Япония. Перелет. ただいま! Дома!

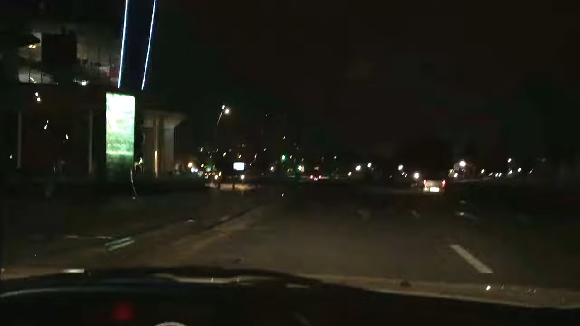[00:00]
мы тронулись в дорогу. Мы едем в ночной город, в ночной аэропорт.